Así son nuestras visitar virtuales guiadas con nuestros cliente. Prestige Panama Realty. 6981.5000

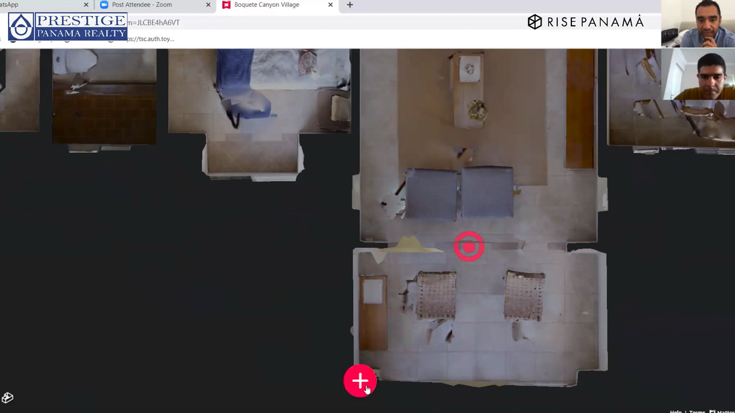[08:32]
le das clic al más ok se puede medir chévere llévalo directo a la pared y vamos hacia la mano derecha para poder medir qué ancho tiene la terraza
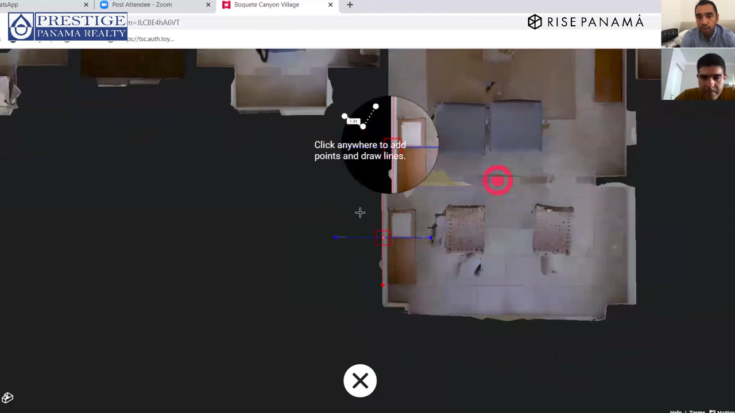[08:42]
ok algo así un estimado ¿no?
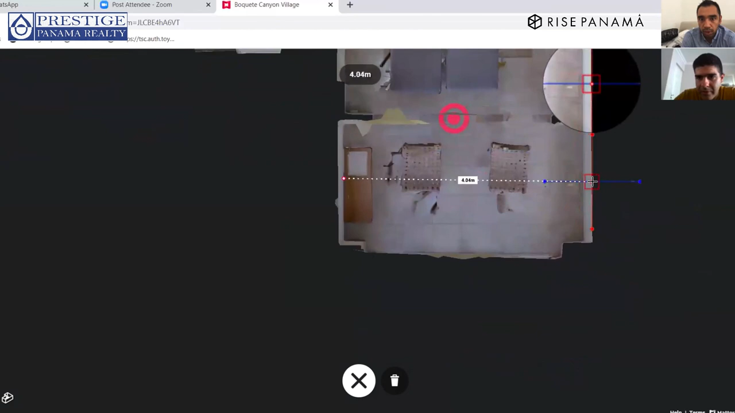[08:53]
ajá ok el estimado está alrededor de cuatro metros cuatro metros ok y para poner la unidad le pongo ganchito me imagino ah ok bien cuatro metros más o menos a cuatro metros ah de ancho sí ahí centímetros nada más va a ver de diferencia ok y de largo más o menos tenemos si lo ponemos justo aquí en el borde de la separación de la pared
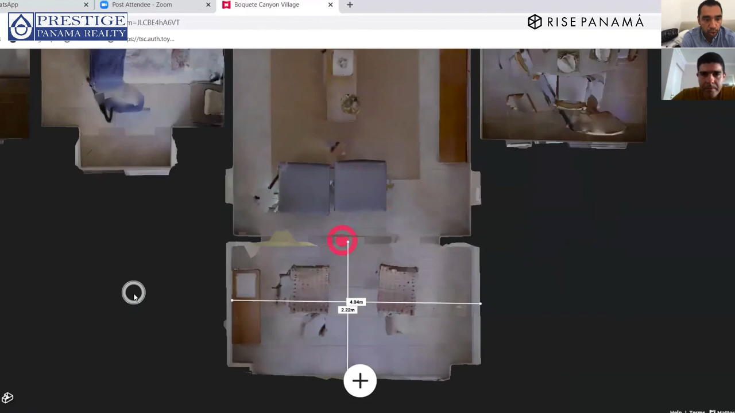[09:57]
ícono que dice dollhouse en la paja S ajá con el mouse vas a poder girar para que tengas una percepción diferente de cómo es la casa ¿no?
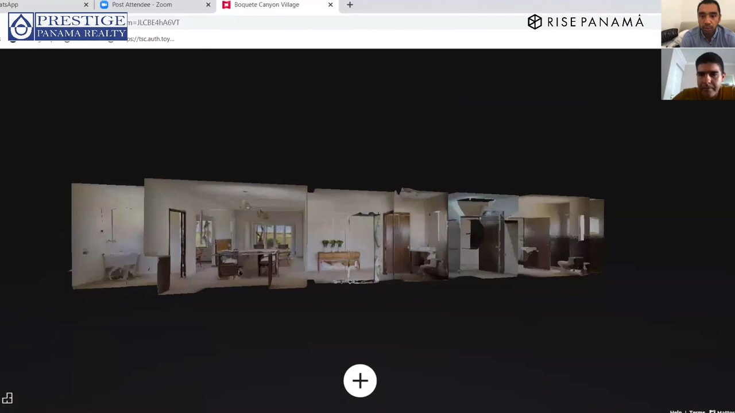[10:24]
es tipo ducha así como la puedes ver si quieres entramos ahí directo ¿no? y ya lo acabo de ver que esa es la parte que no pude ver antes en el video es tipo ducha es el mismo que podemos hacer ahorita cuando tú quieras
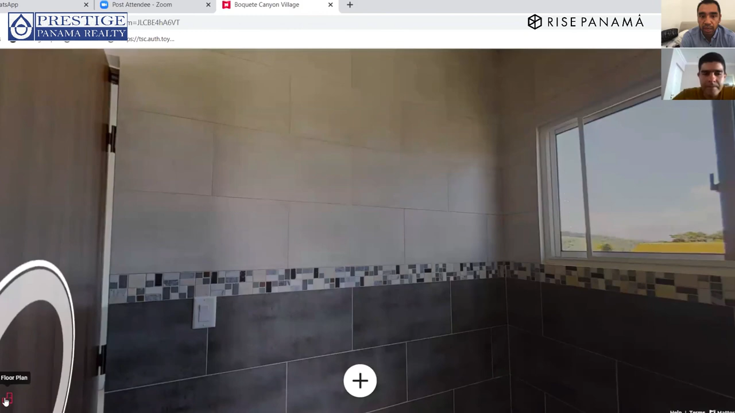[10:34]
como estamos ahorita en la parte de la regla de la regla porque el más sigue en el medio podemos medir otras áreas si tú gustas o podemos medir la altura como tú desees ok me gustaría medir el área de la recámara principal o el área no la
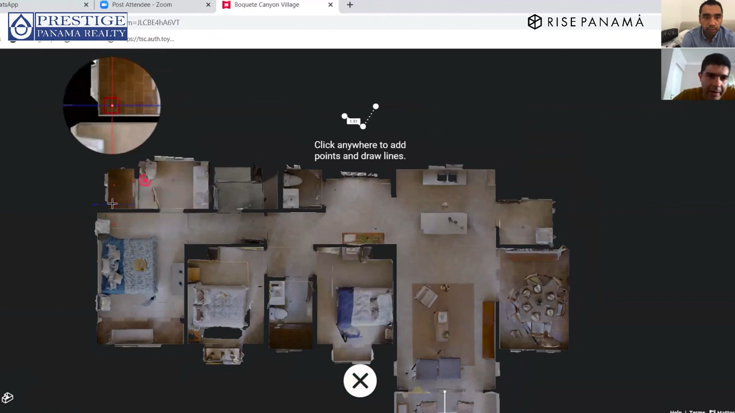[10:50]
medida de ancho y largo ok vamos a ver más o menos un aproximado incluyendo la pequeña el pequeño que tiene ahí la y entonces el largo va a ser un aproximado de más o menos por ahí ok
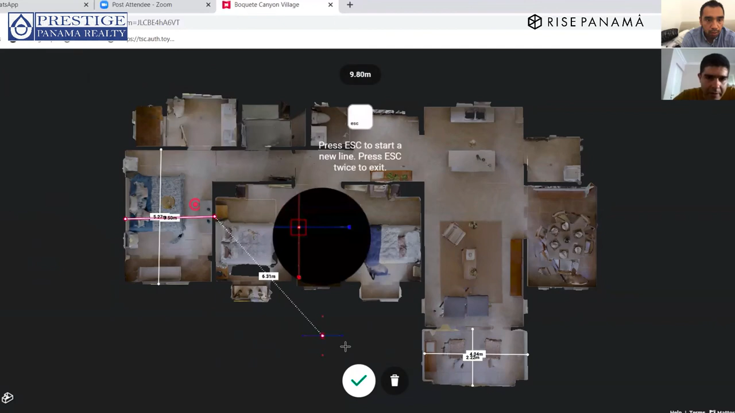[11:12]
listo son para ver serían 5.2 por 3.5 más o menos así es ok está bastante anchita me gusta
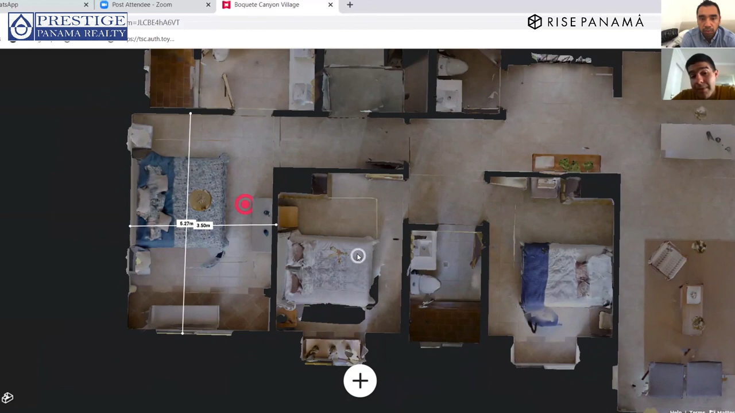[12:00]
dos recámaras secundarias cada una en el mismo tamaño o los tamaños son prácticamente espejos pero lo podemos verificar solamente para estar seguros ¿no? ajá 3 metros
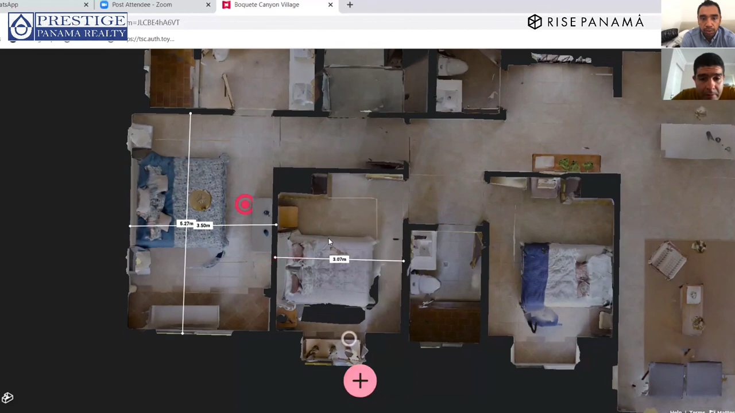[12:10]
más o menos ¿no? 3 por 3.8 y el otro vendría siendo
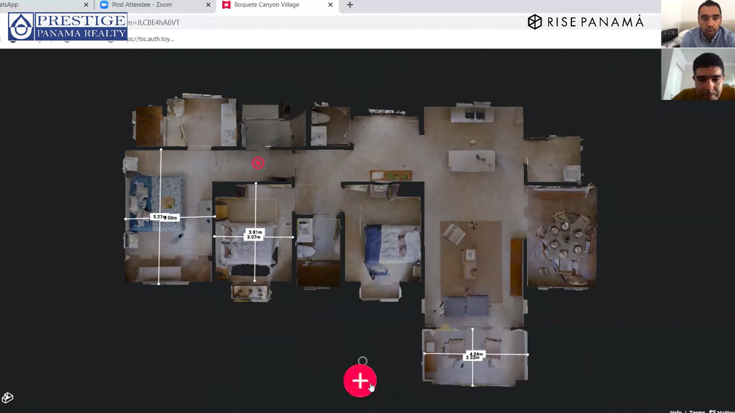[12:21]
la otra si quieres cuando lo mides una de las líneas pásala a un costado para que no se tapen los números sí ya veo ya veo que pero la otra tiene eso es si medir el espacio como tiene como un ventanal ¿no? ¿no ves? las dos tienen como un ventanal es como un pequeño nicho pero ese nicho es prácticamente decorativo ¿no? sí es prácticamente decorativo que yo claro cuenta como metros cuadrados pero eso no va a tener más de dos metros
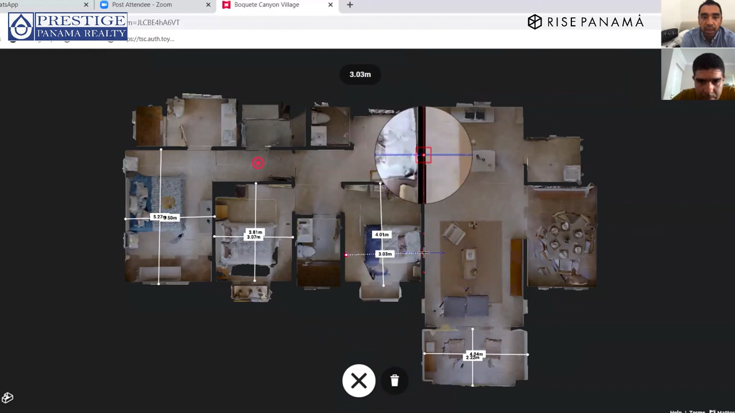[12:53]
este ok si son muy similares de hecho